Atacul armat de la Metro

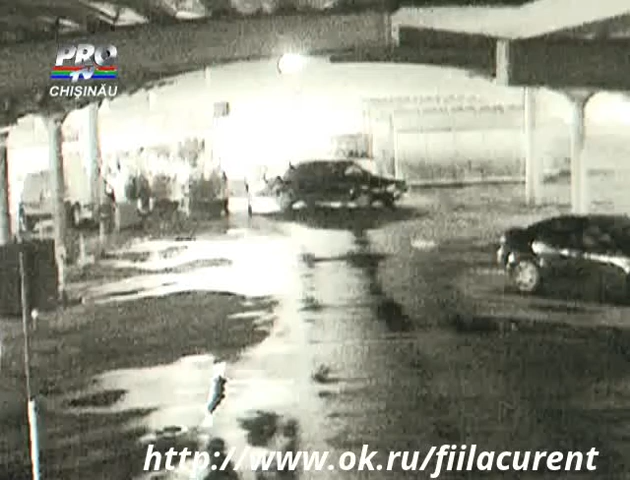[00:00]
Din imagini se vede cum la ora 22.10 minute, la câțiva metri de autoturismul încasatorilor, se afla mașina atacatorilor în parcarea centrului comercial. Acolo se aflau doi dintre indivizi, iar cel de-al treilea era de partea cealalta a mașinii încasatorilor, la aproximativ 100 de metri, astfel că indivizii flancau autoturismul încasatorilor. Atacul a început în câteva secunde, când unul dintre indivizi a ieșit din mașină și a pornit împușcând spre cea încasatorilor, în care se afla doar șoferul.
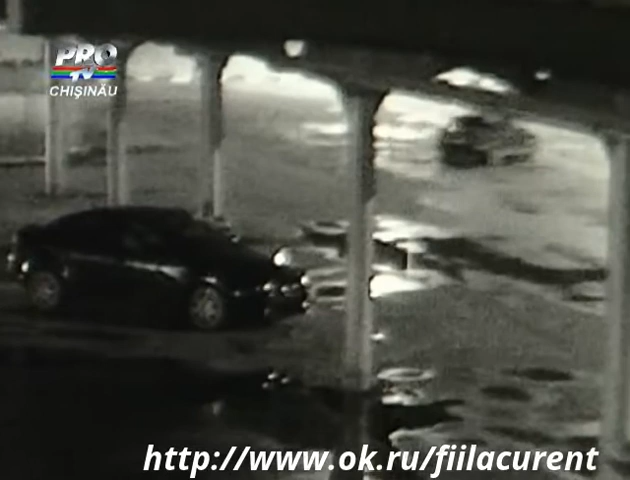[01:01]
La ieșire au oprit și în vehicol a intrat cel de-al treilea atacator. Totul a durat doar două minute timp în care indivizii au atacat, au luat banii și au fugit. De acolo, ei au plecat spre Stăuceni, unde i-așteptat cel de-al patrulea participant la atac. Acolo, ei ar fi dat foc mașinii și au fugit cu un alt autoturism de marcă Dacia.